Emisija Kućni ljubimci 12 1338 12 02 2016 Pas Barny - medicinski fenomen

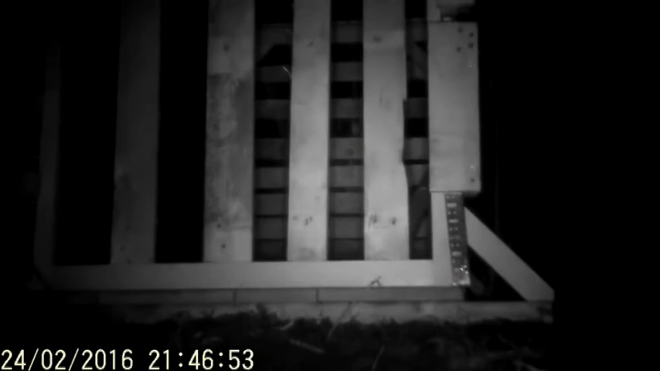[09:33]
u stvari lovilicu veliku i koju postavljaju na jedno mjesto gdje pokušavaju da Barnija naviknu da tu jede, da se tu hrani i šta uspijevaju.
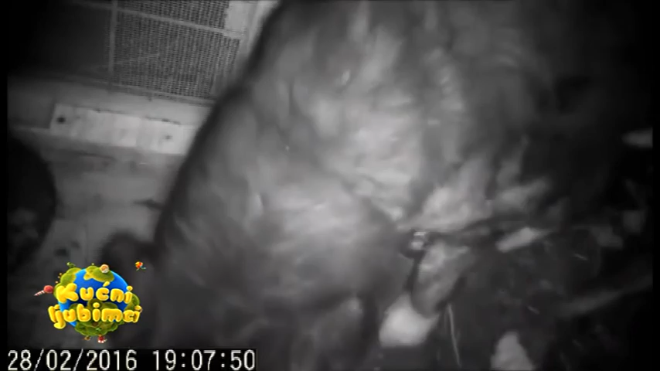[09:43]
Međutim, on prvih dana nije htio da uđe u tu lovilicu,
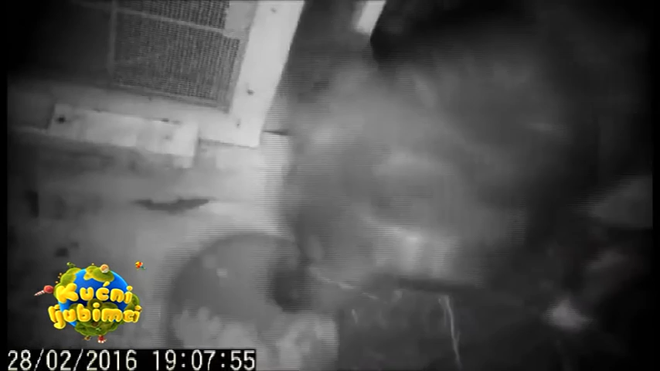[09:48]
ono skinuli vrata i onda su samo postavljali mu hranu da probaju da ga naviknu,
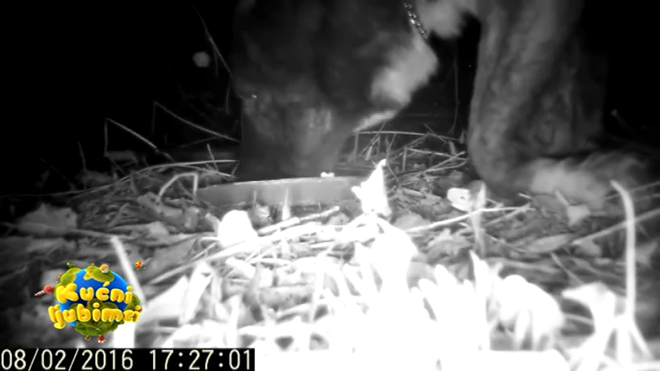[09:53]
da se opusti i da uđe u tu lovilicu.
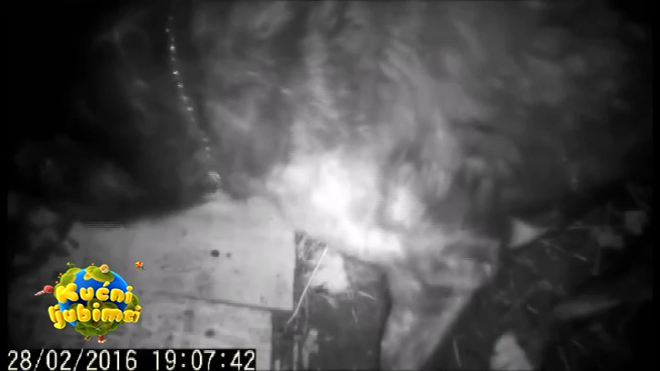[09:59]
Međutim, navikavaju i druge životinje. Tu dolaze miševi, mačke, ptice, svi se hrane skupa s barnjem.
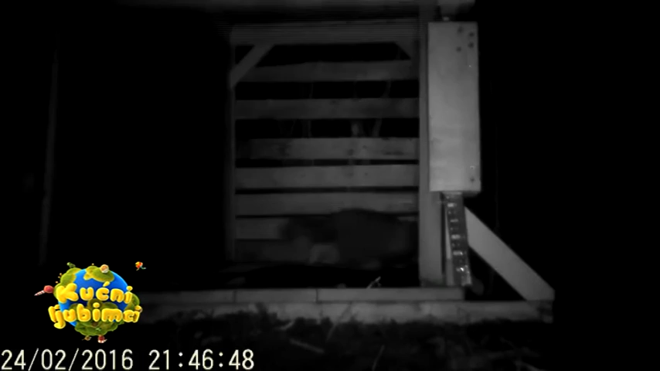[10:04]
Nakon nekog perioda postavljaju jedna vrata da se ne prepadne. I on je isto jedan period, ono,
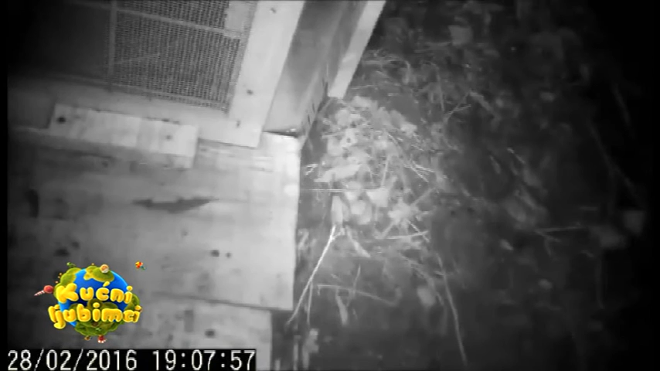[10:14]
dođe pa nestane, dođe pa nestane, i to je trajalo 2 mjeseca skoro. I oni su tu dolazili i ujutru i po noći, donosili mu hranu. I onda kad je Barni god osjetio da on dođu, on neće da se približi ni na 100 metara.